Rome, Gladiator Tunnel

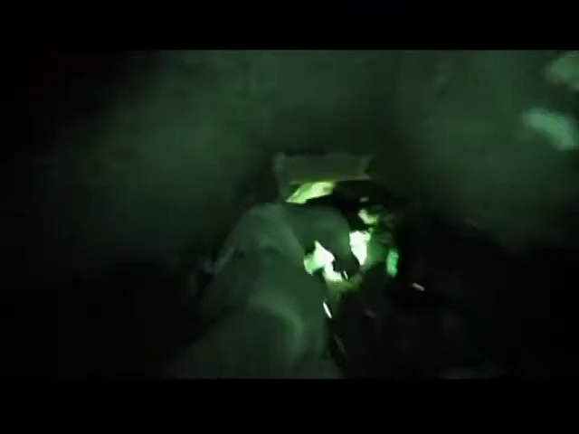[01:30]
Yeah, there you go. Focus. That is freaking cool. That's a whole other path. Directly beneath the road above and facing
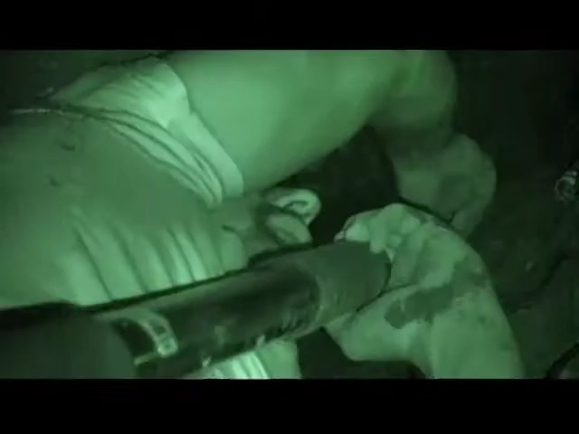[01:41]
the direction of the Colosseum was an entrance to another tunnel.
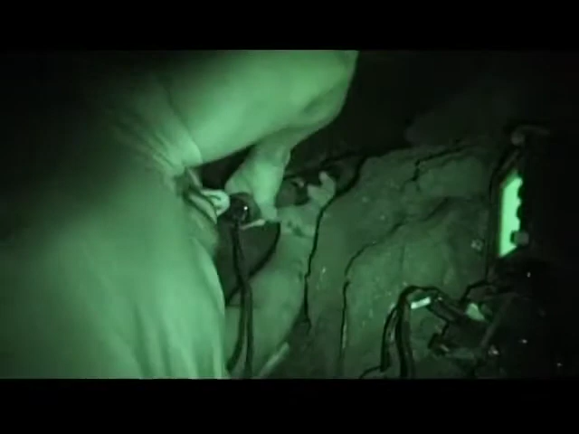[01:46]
But the collapsed debris stopped us from going any deeper.
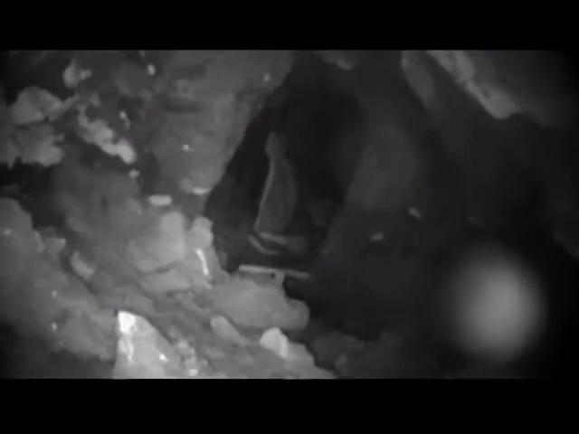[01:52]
This is making me crazy because as frustrating as this is, the fact of the matter is, I think any archaeologist would tell me that I'd be stupid if I went through here and fouled this up.
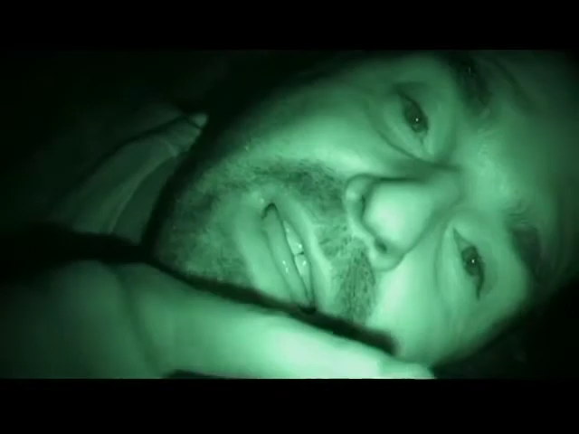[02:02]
And I mean, we talk about the ancient world, how well-built it was, how it never collapses well. It actually does collapse.
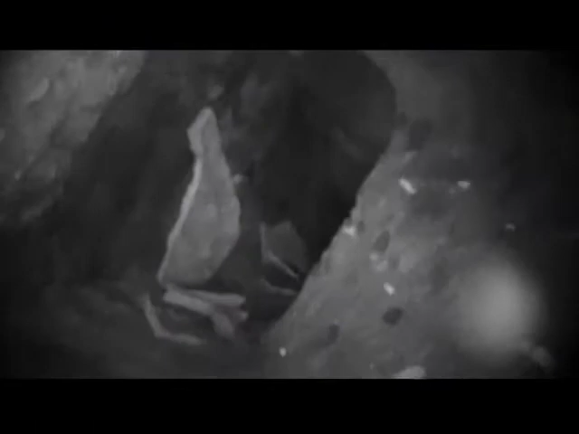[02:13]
You know, if we could dig out this way, we might find that tunnel that was used by the gladiators to move just in that direction,
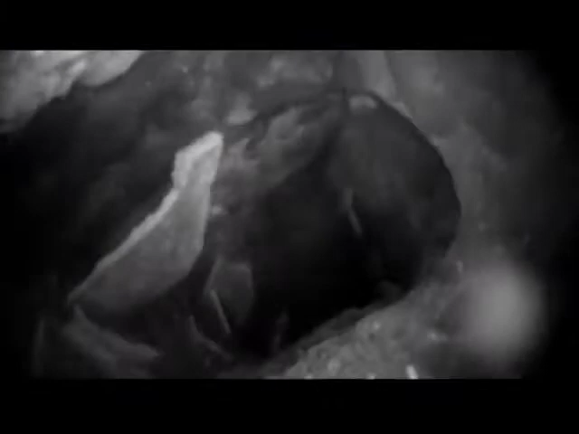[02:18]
right across the street to the Colosseum, one of the most famous sites in the world.